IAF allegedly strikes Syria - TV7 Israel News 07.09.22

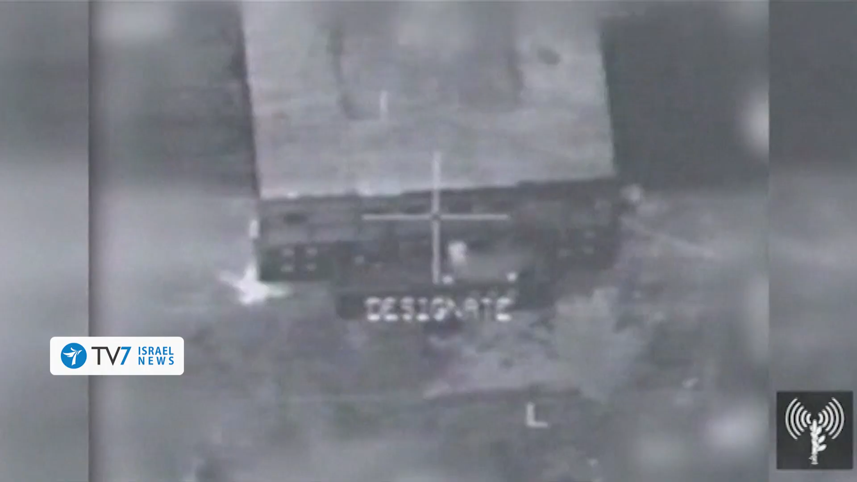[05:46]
in which Israel perpetrated an aerial strike on Syria's secretive Al-Qibar nuclear reactor, the IDF has declassified materials,
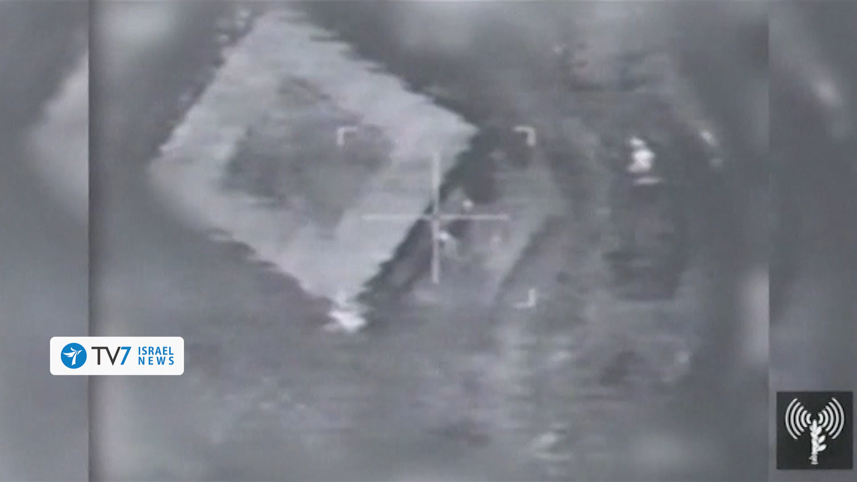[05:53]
which shed light into the sophisticated Israeli capabilities to destroy the nuclear aspirations of Damascus.